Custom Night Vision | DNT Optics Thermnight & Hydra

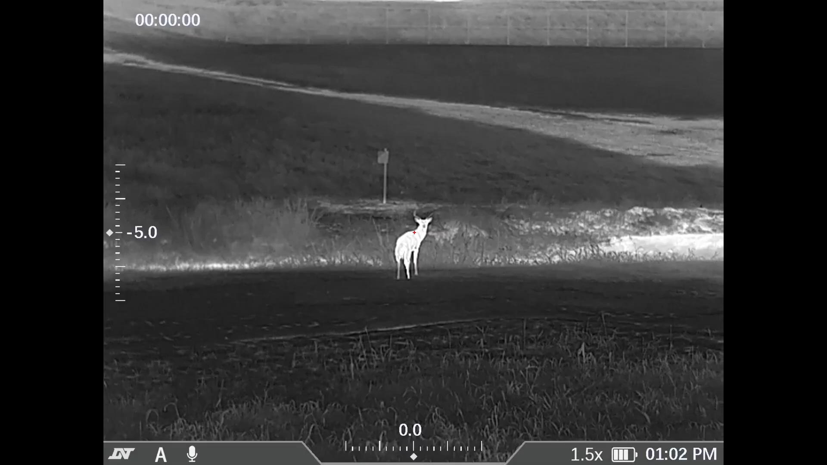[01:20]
image to match what the scope is seeing otherwise you'll have a massive point of
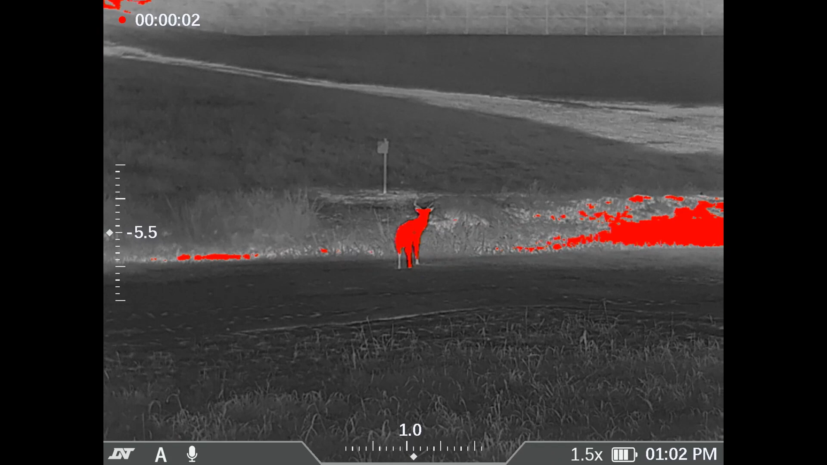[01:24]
aim shift um but just like a rh25 or any of the clip-on you're going to zero that's normal with any clip-on
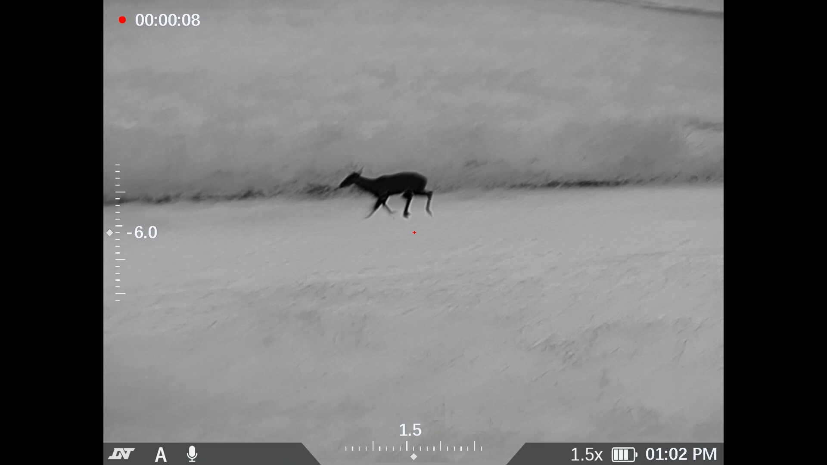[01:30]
thermal uh if you have an rh25 and you haven't zeroed it you need to do that it's probably why you're having problems exactly um another thing this setup right now is just kind of like
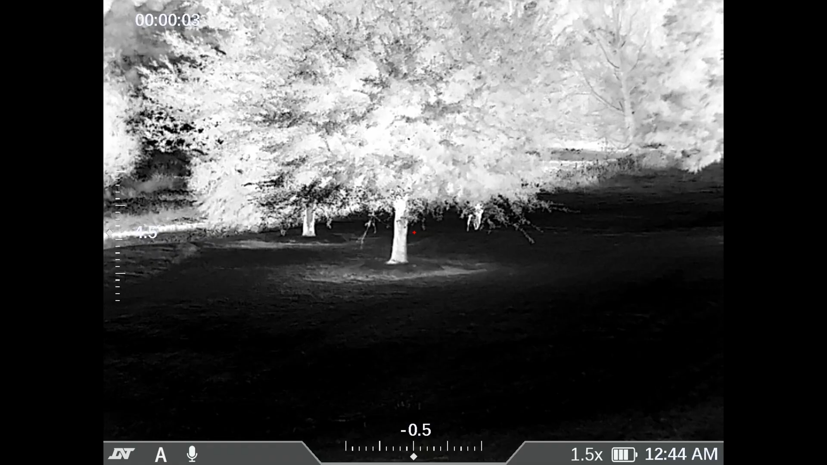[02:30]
which gives it a base mag of one and a half x so it goes one half to six the 330 um hs 335
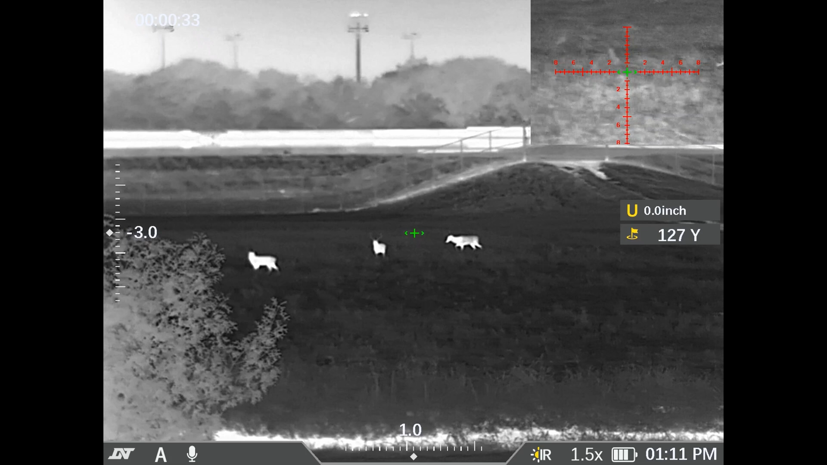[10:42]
normally with thermals you have to wait for body language to identify what it is doesn't matter what resolution it is with
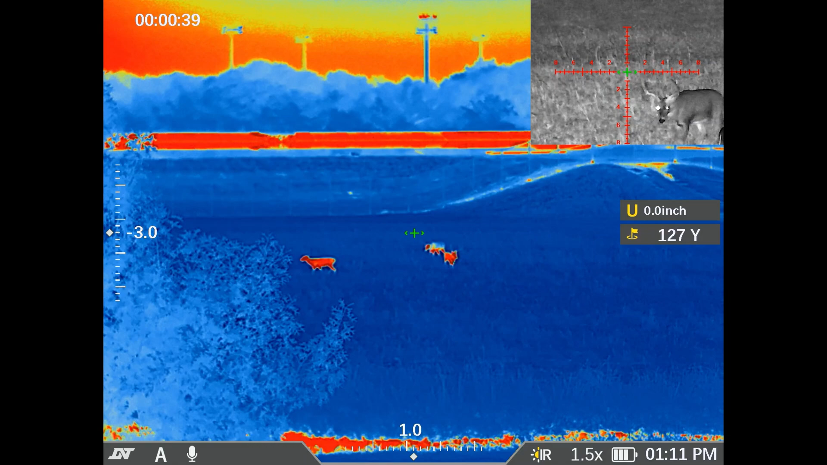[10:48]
this you have a much faster chance throw it in digital you can see what that animal is another one
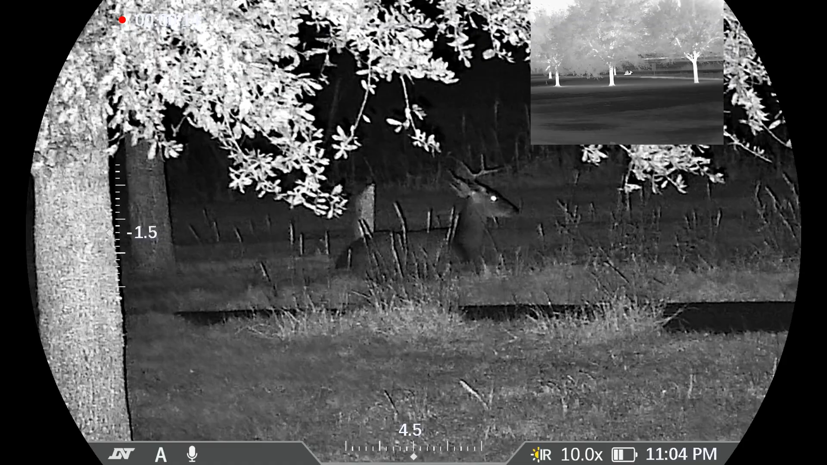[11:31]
thermals in the main image or in the picture in picture but while it's in picture in picture you can still
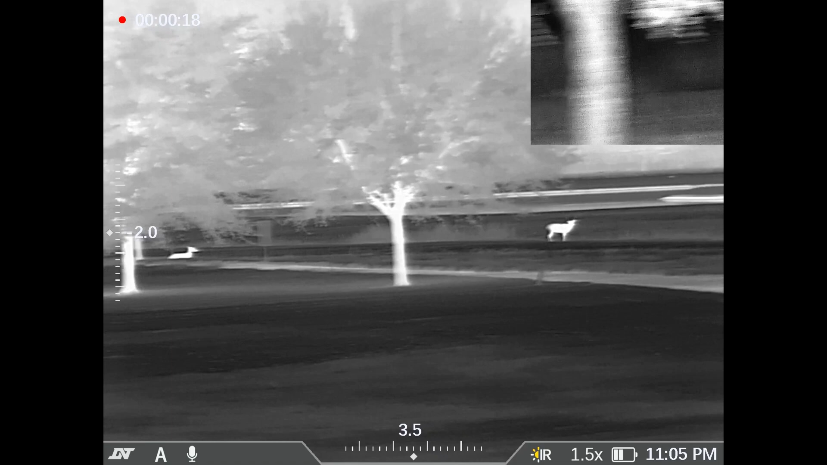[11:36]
zoom in on your digital side but your thermal image stays locked either at the base magnification
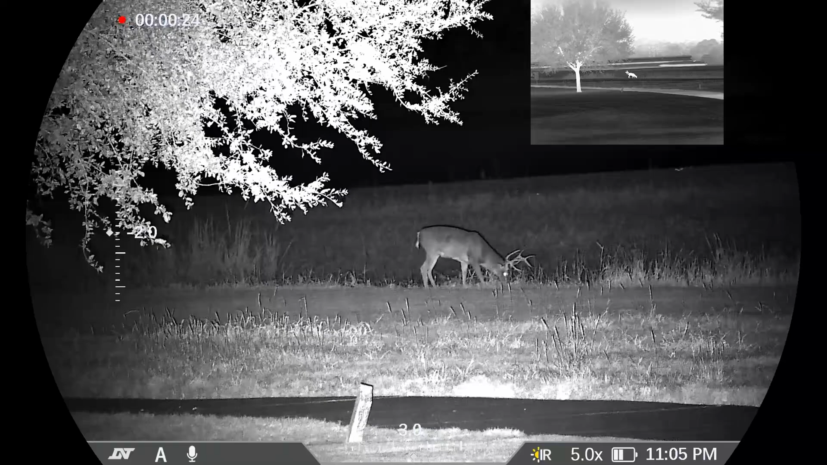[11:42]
or in a one times it's user choice so this means while you're zooming in to take the shot on the digital side you don't lose that field of view on